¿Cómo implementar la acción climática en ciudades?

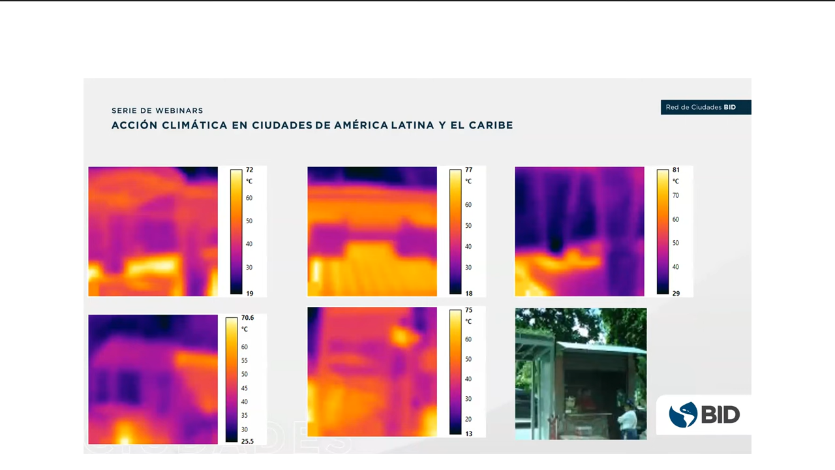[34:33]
que se tiene ¿verdad? también es una diferencia fuerte igualmente acá ustedes pueden ver que bueno la señora nos decía que efectivamente se siente la frescura pues o sea una mejora y pues aquí tenemos también ejemplos